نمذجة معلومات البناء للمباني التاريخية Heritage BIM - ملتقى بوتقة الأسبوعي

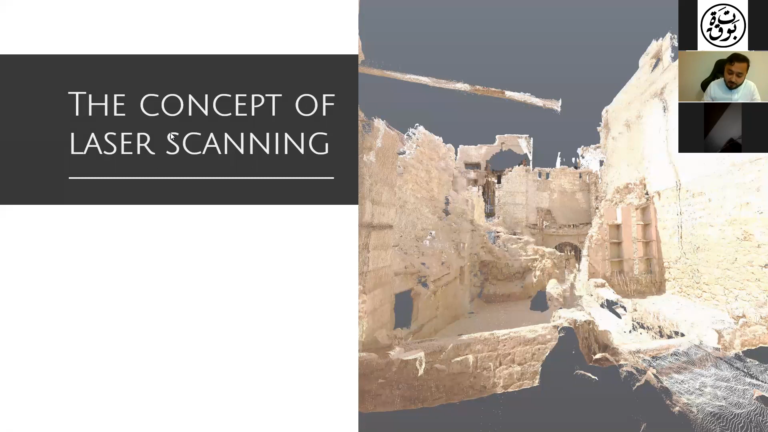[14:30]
طيب وفي هذه المرحله يعني حنلاقي انه الليزر سكانينج، خلينا نتكلم على الليزر سكانينج. طيب
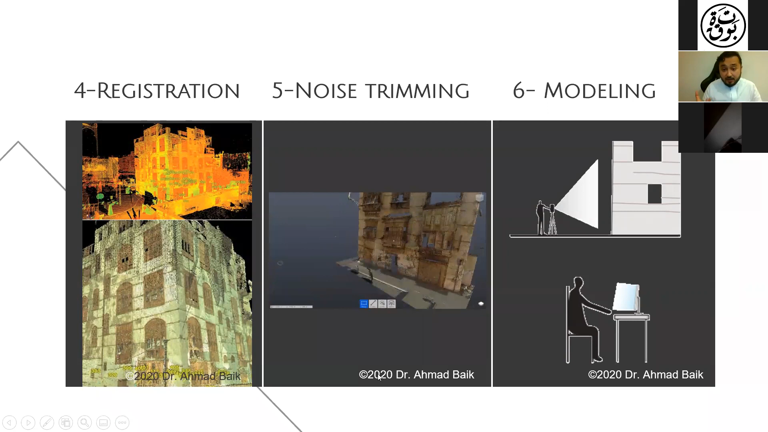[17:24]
شايفين هنا بنحاول نسوي اكستراكتنج للرواشين. طبعا المرحله الاخيره هي مرحله موديلنج.
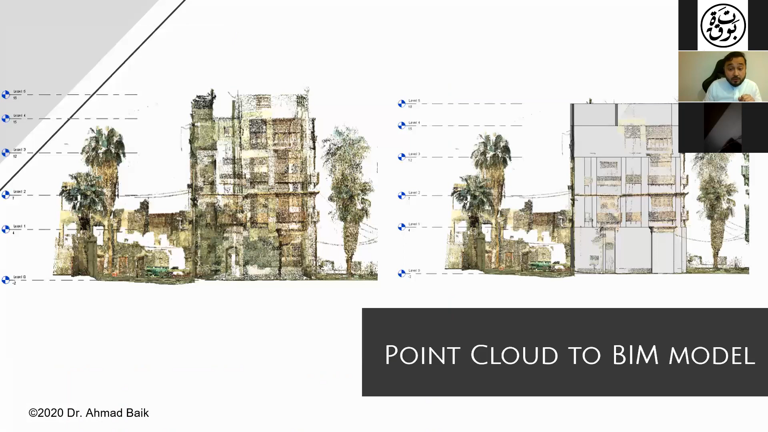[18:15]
هنا برضه تحويل البوينت كلاود الى بيم موديل، البروسيس اللي صايره،
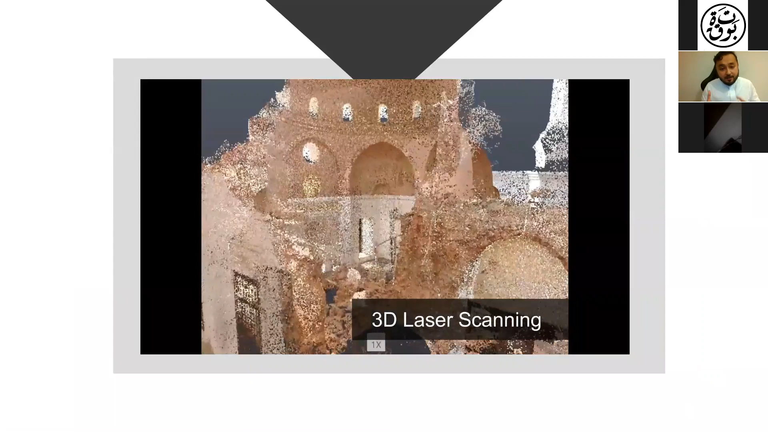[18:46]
يعني إعادة لتصور المسجد وإعادة إلى بنائه، إعادة بنائه.
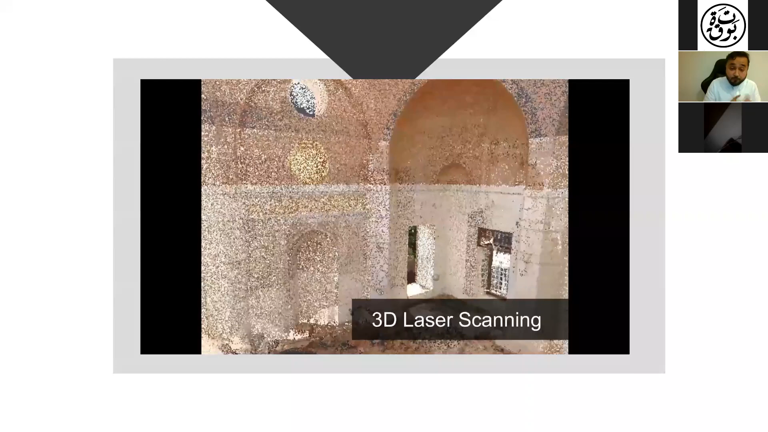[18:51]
طبعا فاستخدمنا الليزر سكانينج عشان نوثق الوضع الحالي ونطلعه كما يعني كما هو في الوضع الحالي بعد الهدد اللي صار.
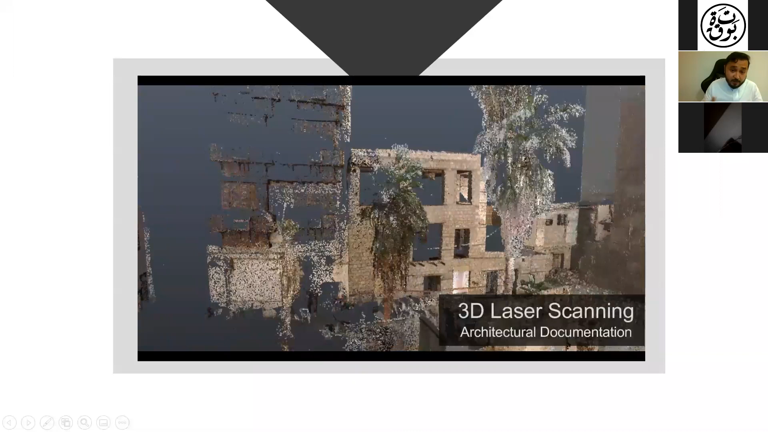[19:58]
طبعا الفكره من هنا انه يصير دوكيومنتيشن للمبنى، طيب، وتوفير داتا من ناحيه بلانات اليفيشنز
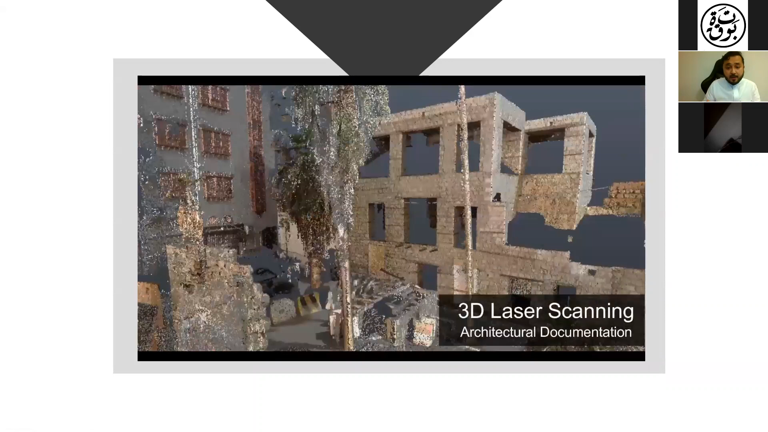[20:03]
سيكشنز، وطبعا ال 3 ديز اللي هتطلع من هنا. فهذه الداتا كلها هتكون انبوت طيب لل 3 دي موديل او 3 دي بيم موديل اللي هيطلع.
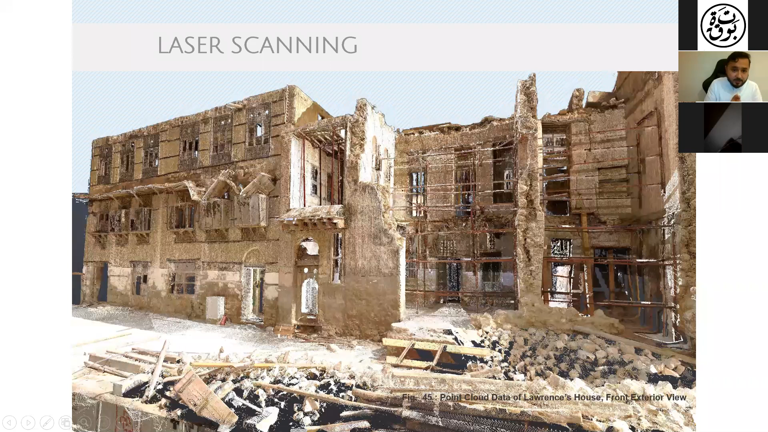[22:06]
طيب، عن طريق المسح الليزر طبعا طلعنا البلانات الاساسيه للبيت،
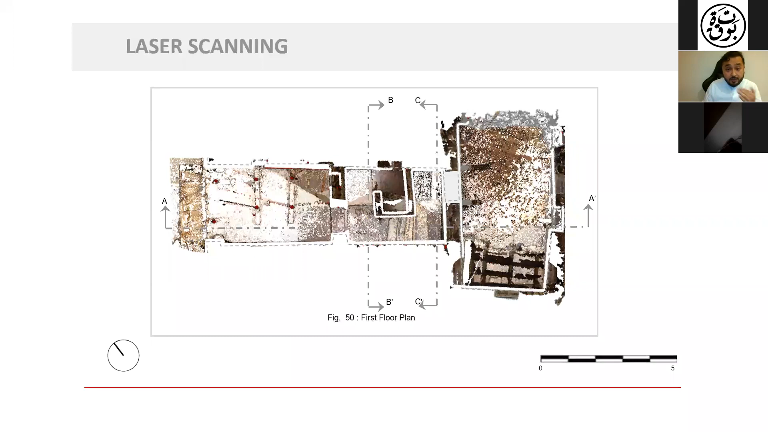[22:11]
وطلعنا الدور الثاني الفيرست فلور، طبعا هذا الجراوند وده الفيرست فلور،
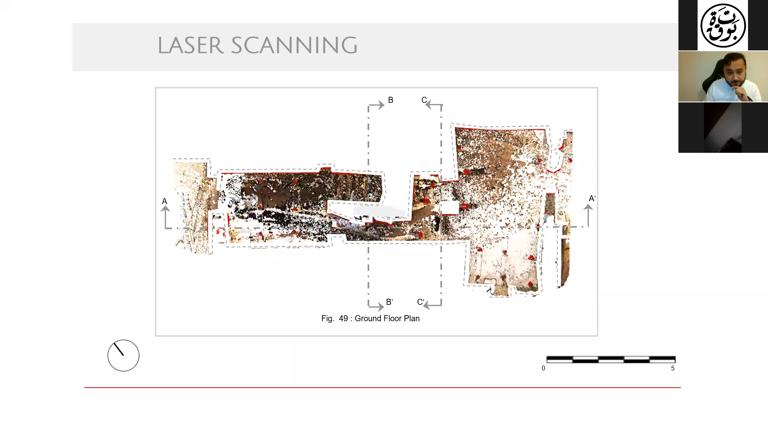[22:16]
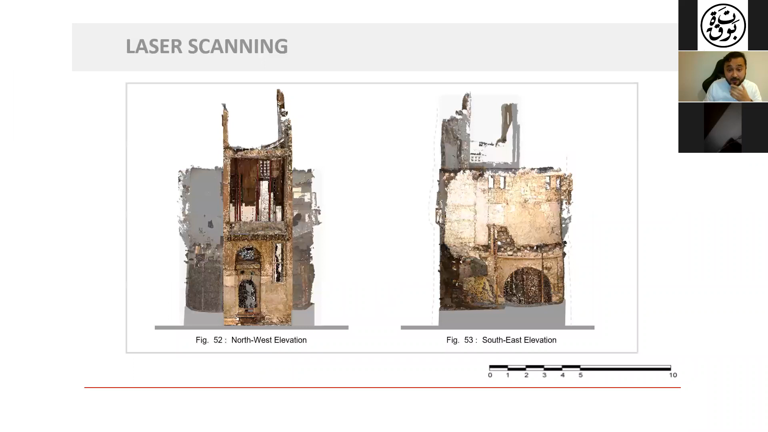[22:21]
وطلعنا السيلينج للسيلينج بلان، واخذنا برضه سكاشن سكشنز في نفس البيت، سكشن للواجهه الاليفيشنز والساوث اليفيشنز، وهنا عندنا سكشن اي اي في كامل المبنى التاريخي طبعا.
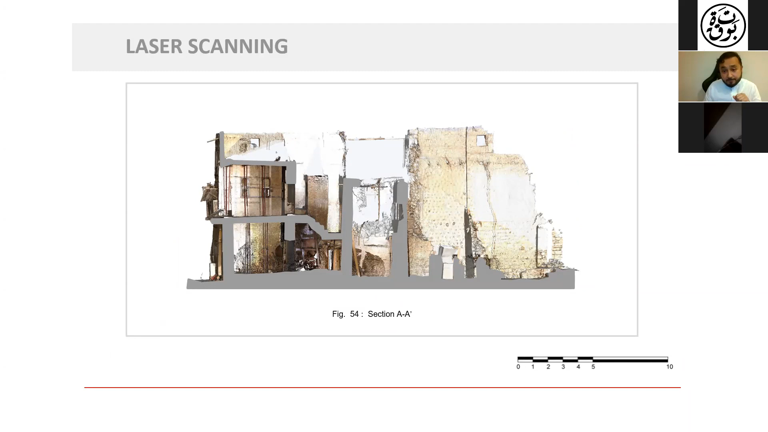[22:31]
وبعد كده حولناه لبيم موديل، هيريتج بيم موديل، وبدانا نطلع منه الاوتلاينز والاجزاء المهدومه من المبنى والاجزاء اللي لساتها قائمه.